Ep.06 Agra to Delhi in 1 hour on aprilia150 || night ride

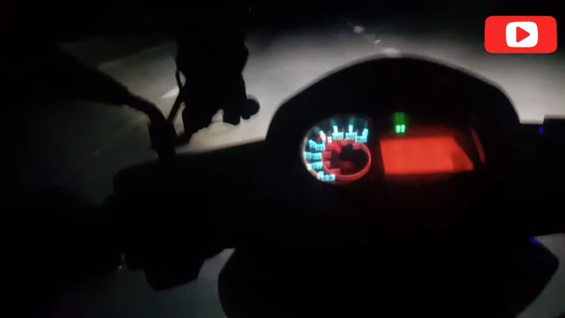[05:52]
ये पुलिस वाले खड़े हैं, तो मैं नहीं चाहता कुछ मिस हैपनिंग हो, और अपनी सेफ्टी अपने हाथ में होता है, तो बी सेफ गाइस।
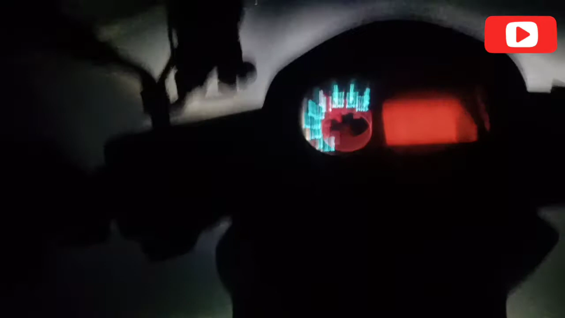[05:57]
कभी भी ऐसे रोड में आके जोश पे होश मत खोना, क्योंकि जो लोगों के एक्साइटमेंट होती है वो काफ़ी हद तक बढ़ जाती है,